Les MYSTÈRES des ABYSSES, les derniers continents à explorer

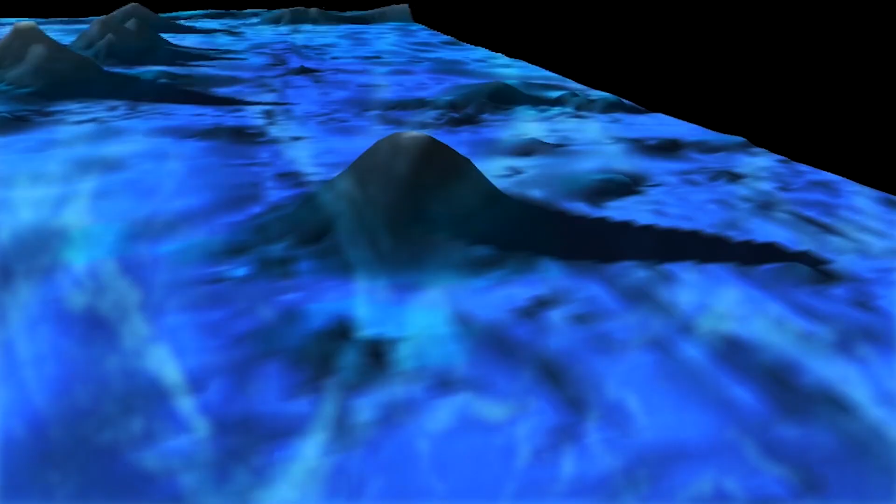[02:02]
On connaît aujourd'hui plus de 100 000 monts sous-marins de plus de 1000 m,
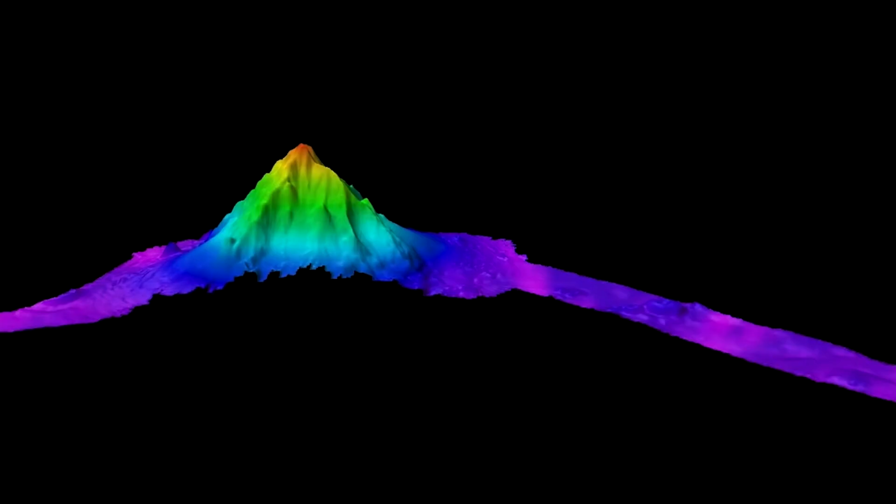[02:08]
et on estime le nombre de ceux dépassant les 100 m de haut à près de 2 millions.
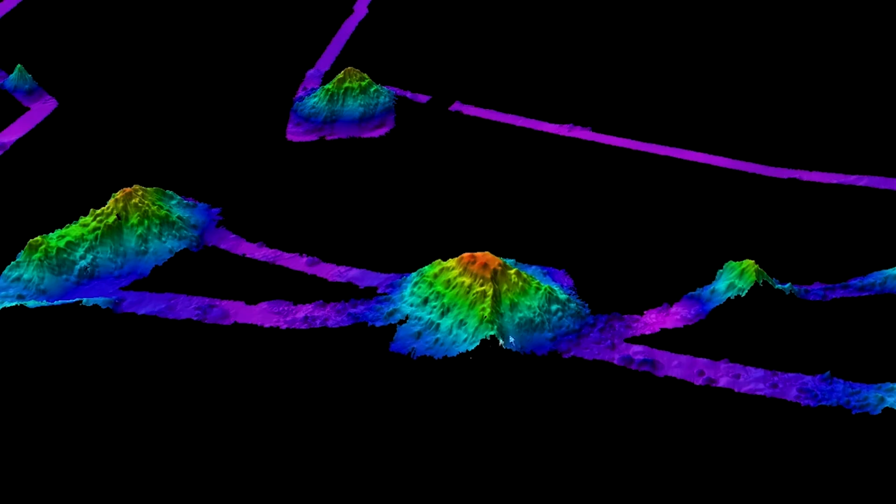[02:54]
En réalité, les cartes des grands fonds dont nous disposons aujourd'hui possèdent une résolution d'environ
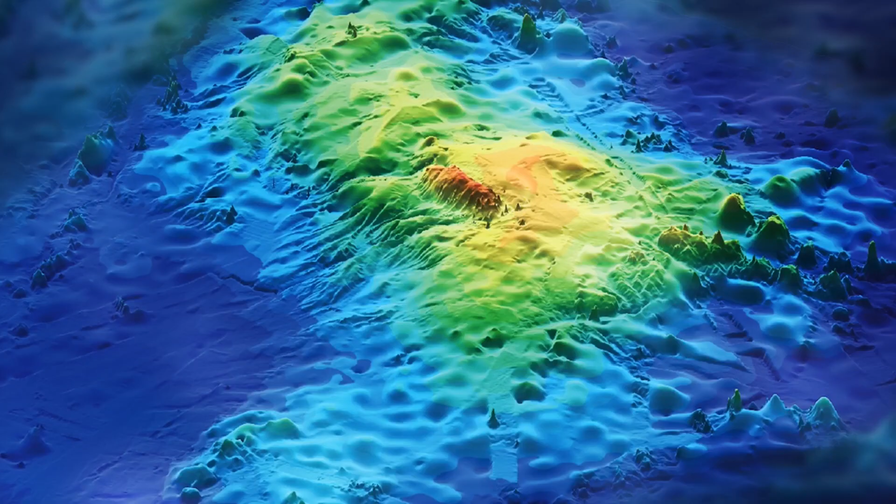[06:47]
ce mastodonte situé à quelques 1500 km à l'est du Japon et actuellement endormi culmine à 4200 m au-dessus de la plaine abyssale, tout en possédant une superficie supérieure à celle de la Grande-Bretagne.
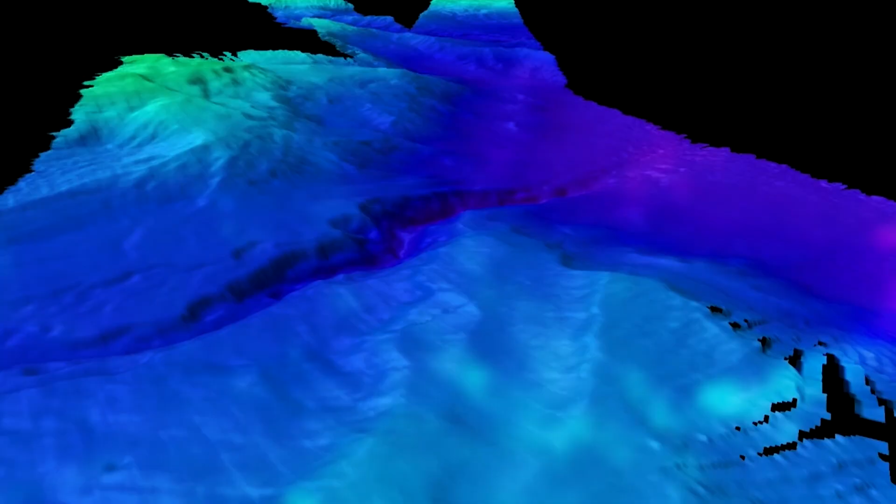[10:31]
On trouve même sous les eaux des cascades sous-marines.